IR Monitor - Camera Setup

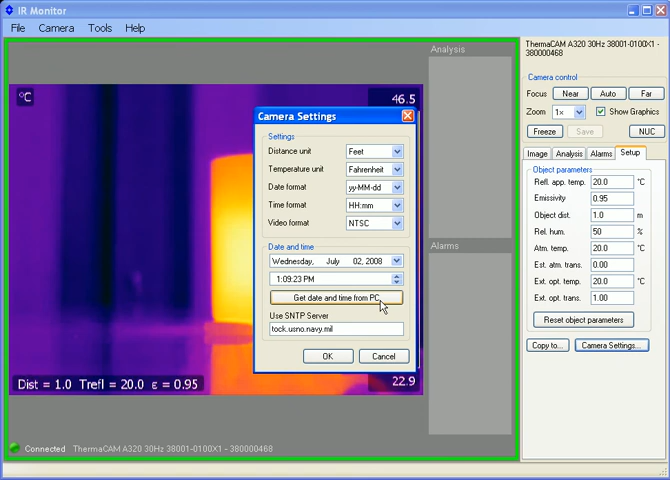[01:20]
If I like, I can get the date and time from the PC. Let's do that now. There. Now I've seen the time that updates, and the date, of course, adjusts as well. I say OK,